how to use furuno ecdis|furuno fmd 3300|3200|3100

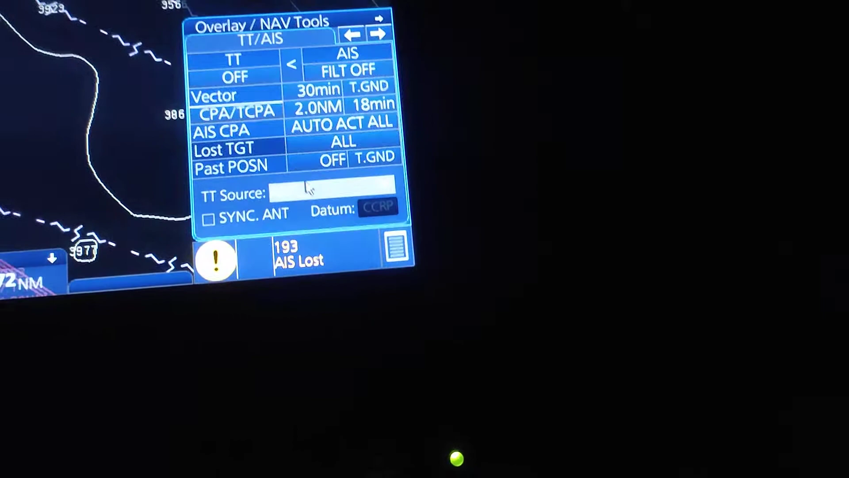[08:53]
नेक्स्ट, एरो ते क्लिप कर आको चले आजबे, एई एक आप्शन ती हचेगी, आमादेर राड़ थेके वीडियो तर नियार चाहिए, आमार आण करे रागबो,